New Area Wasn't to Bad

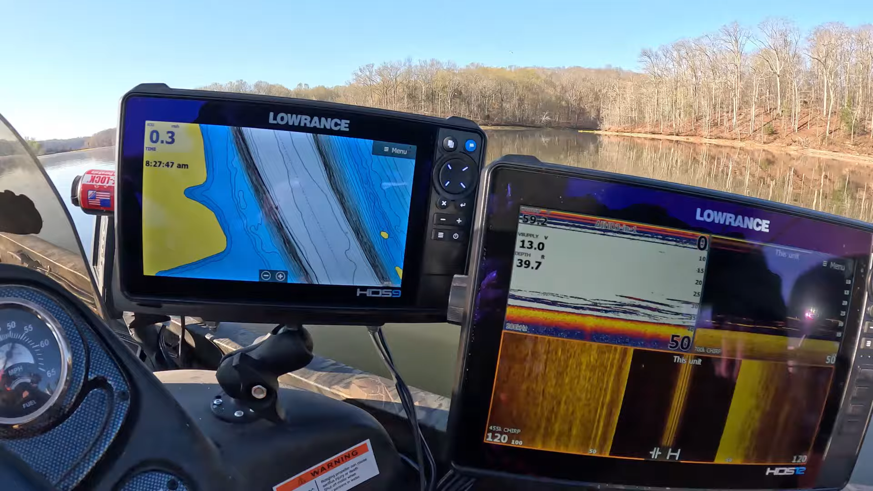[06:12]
okay so let me let me zoom in here now if you look like little things like this where it has just a little bit of a you know it's different you can see this is kind of a it's kind of a point almost it's just little things like that that i love coming across
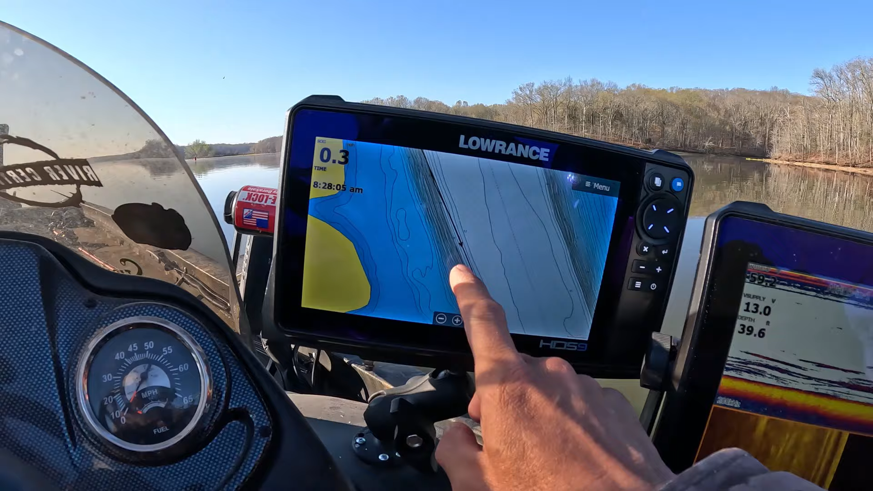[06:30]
and uh hopefully you know it's just little irregularities on the bottom